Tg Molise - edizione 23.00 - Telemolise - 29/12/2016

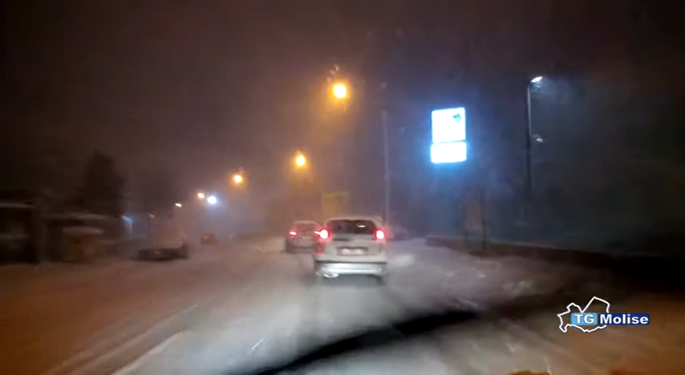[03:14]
A Campobasso la colonnina di Mercurio è scesa di oltre 10 gradi in poche ore. Leggera nevicata, anche se non si segnalano particolari problemi alla circolazione. Resta tuttavia l'insidia del ghiaccio che potrebbe formarsi sulle strade in serata quando